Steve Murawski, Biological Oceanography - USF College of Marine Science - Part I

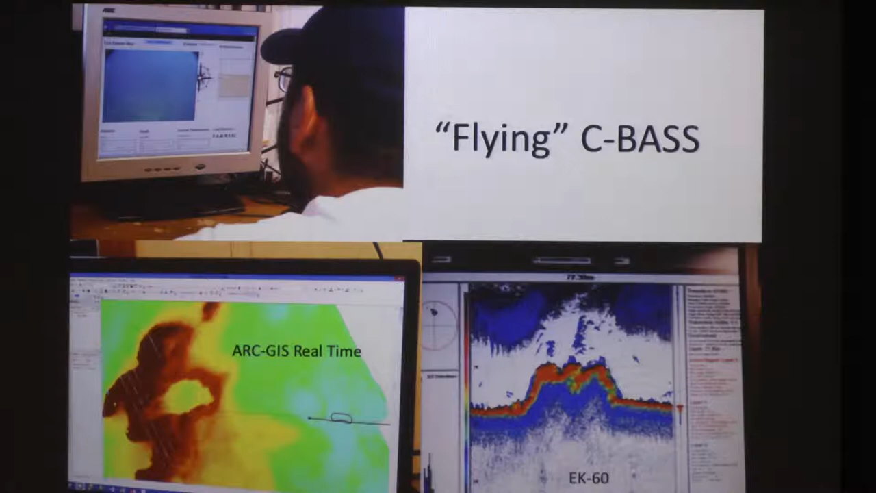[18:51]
And then also using real-time multi-beam sonar so that we can actually track, you know, where we are and we can leap these features as they come under the boat is absolutely critical for this. These are some typical shots. This is the Gulfstream pipeline off Tampa here. There's a lot.